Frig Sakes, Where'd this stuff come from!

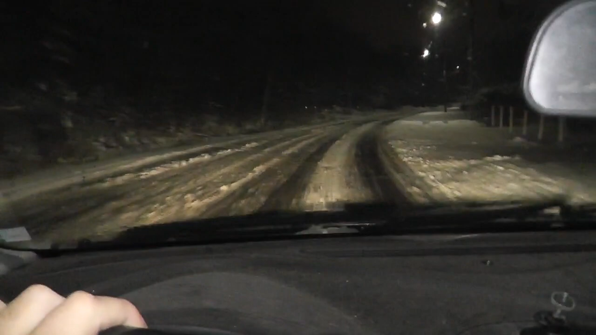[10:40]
Actually, I wonder if they even have the snow plows on the road. Because this hasn't been touched. And it's pretty slippery out too. I tried the old-fashioned smash the brakes and see how far your car slides. And she goes pretty good. So, needless to say, roads are dicked. But what can you do? She's got to drive on them. Take her slow, take her easy. And don't take her too fast.